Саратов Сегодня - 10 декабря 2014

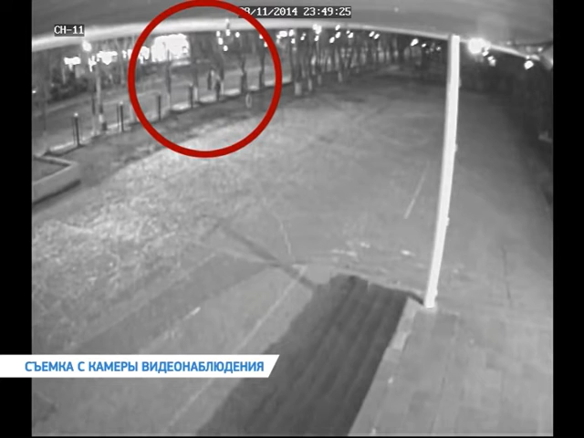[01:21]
На кадрах видно, что мужчина сначала догоняет пешехода, а затем жестоко избивает куском деревянной плиты. От полученных травм потерпевший скончался. Однако расследование уголовного дела осложнилось тем, что свидетелей не было, а лицо преступника на видео разглядеть было невозможно. Выйти на след предполагаемого убийцы помог архив местного отдела полиции.